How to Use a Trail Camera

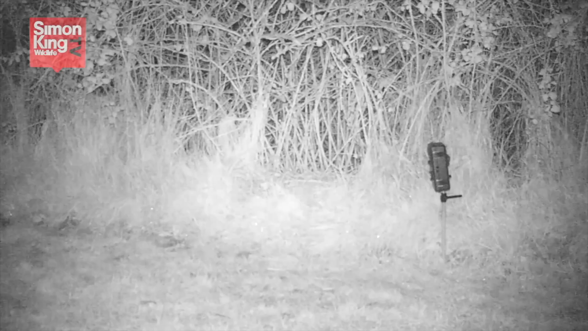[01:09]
Now that light is invisible to you, me, foxes, badgers or anything else but it is visible to the camera producing a black and white image. Most of them run on batteries in this case double A's.
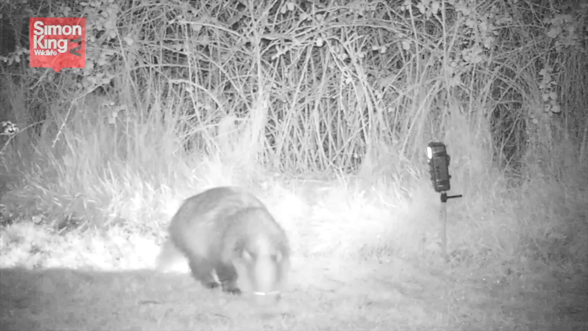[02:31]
I have to confess having cheated a little bit I threw a handful or two of peanuts out just to keep the badger interested and you can see he's not interested just in the peanuts also in the camera.
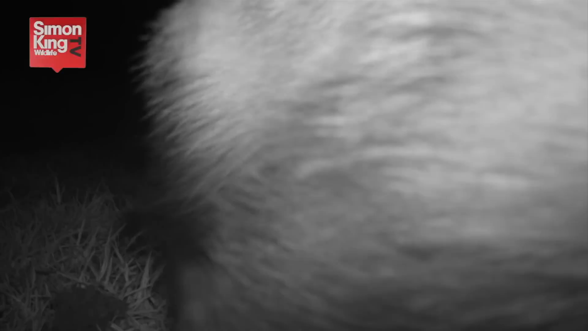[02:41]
How animals react to the trail cams really depends how often they catch the scent of human beings. The badgers in my garden are used to me.